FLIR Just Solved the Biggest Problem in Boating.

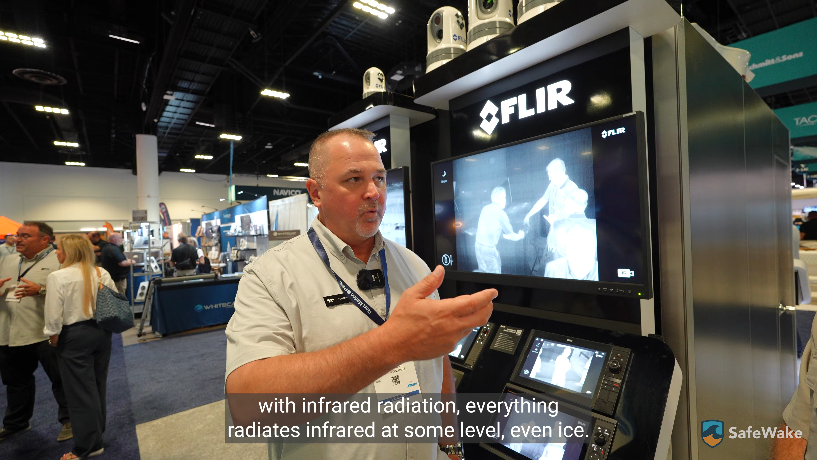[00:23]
Everything radiates infrared at some level, even ice.
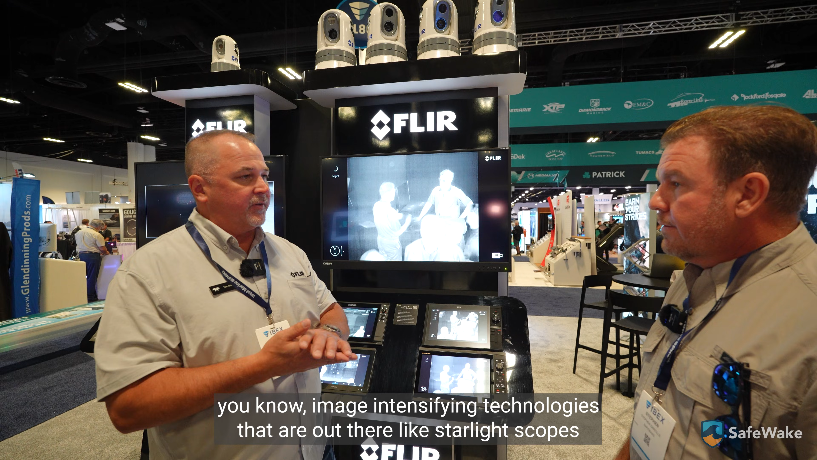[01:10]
like starlight scopes and whatever, where they are taking ambient light and amplifying it in the image. This isn't seeing that at all.
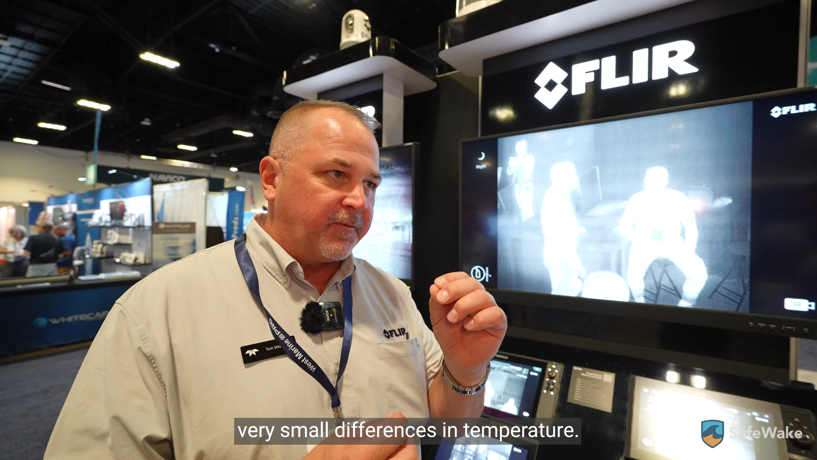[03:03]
very small difference in temperature, the camera's going to see it, right? So I often use the example of a,
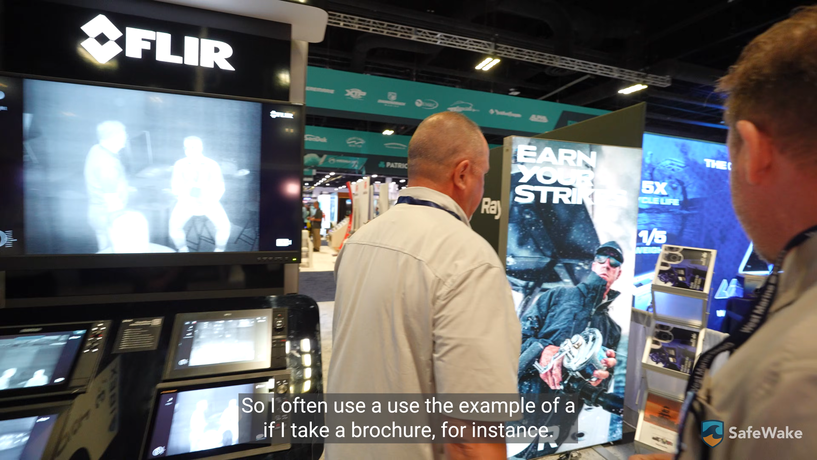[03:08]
if I take a brochure, for instance, and if you want to shine it on that, I'll try to get in the, where's he sitting?
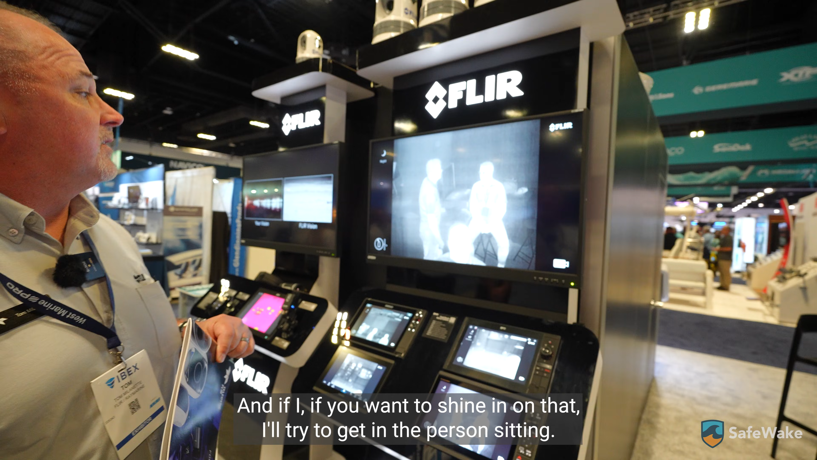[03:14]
He's over here. So I got to go this way. So I'm holding the brochure.
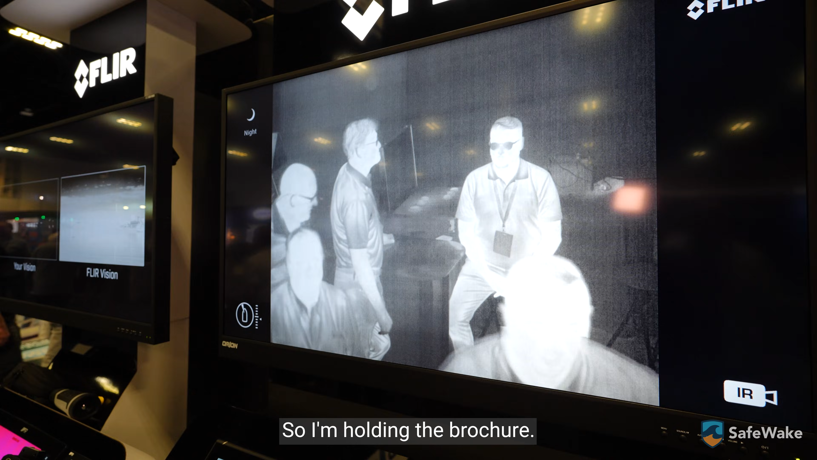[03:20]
Oh, wow. It's black. It's black. You don't see it because that's visible light, right? The color and all that stuff.
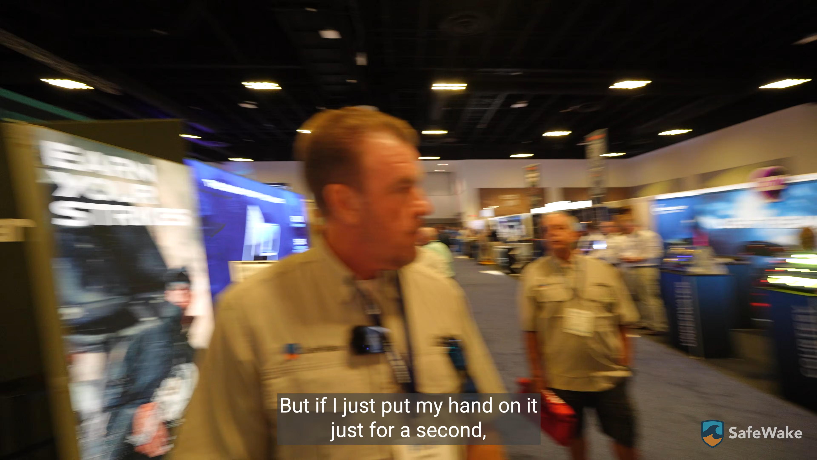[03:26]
But if I just put my hand on it just for a second, think of this as the sun on a board at night, right? Right. Or during the day.
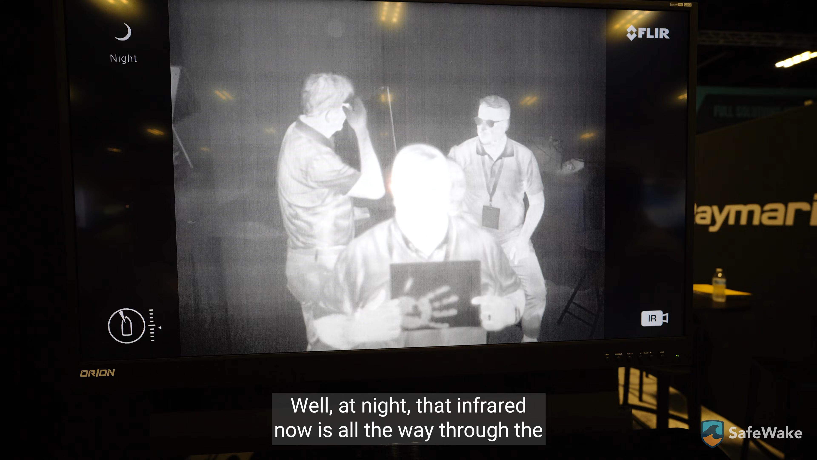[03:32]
Well, at night, that infrared now is all the way through the, if I flip through the pages, you see that transfer of infrared.
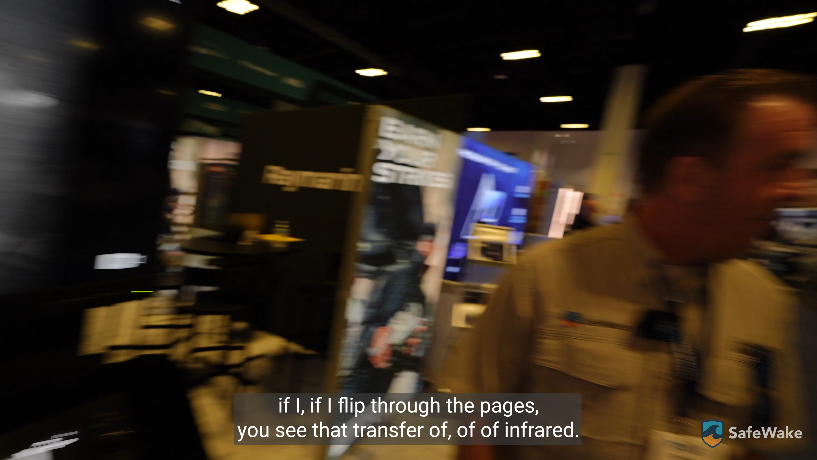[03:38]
That's super cool. Is getting all the way through it.
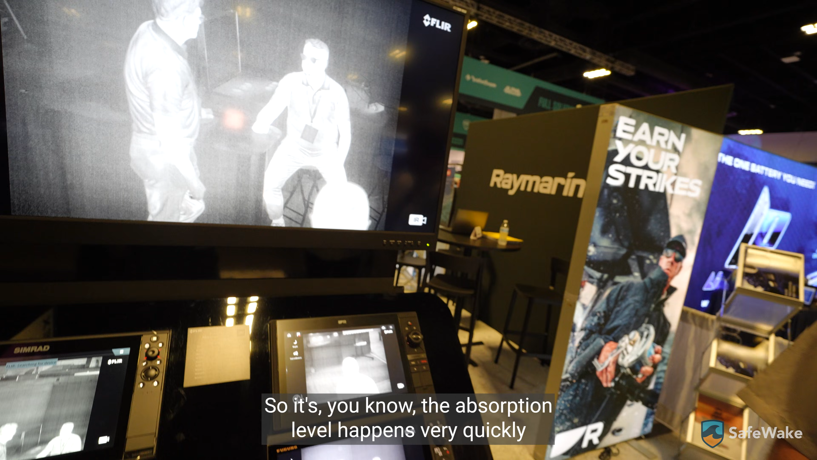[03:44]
So it's, you know, the absorption level happens very quickly and therefore it admits it differently.
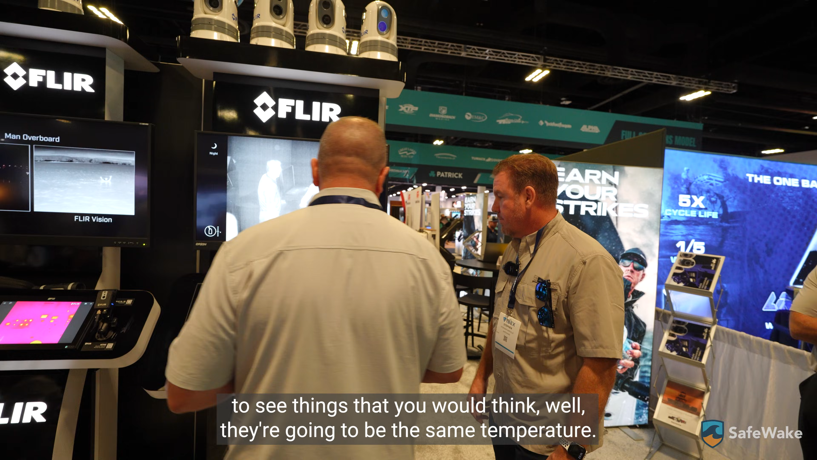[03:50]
So you're going to, you're going to be able to see things that you would think, well, they're going to be the same temperature. It never is. That's super cool. Certainly not in the water.
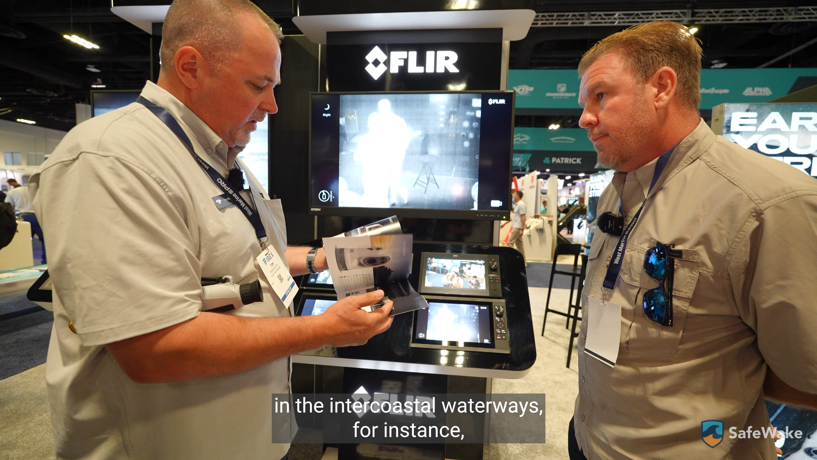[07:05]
for instance, when it's dark in that pilot house, you'll, dark like this, you'll see like that.
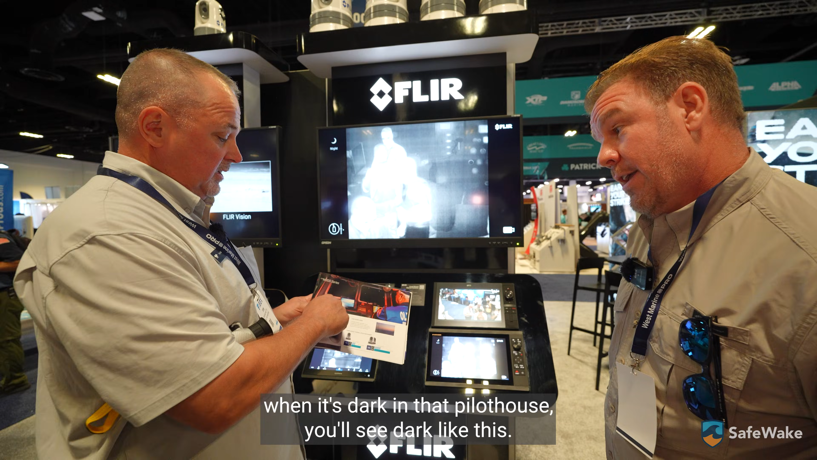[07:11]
Really? With that, with that camera. Because it's picking up all of the light. So it's basically overexposing the image.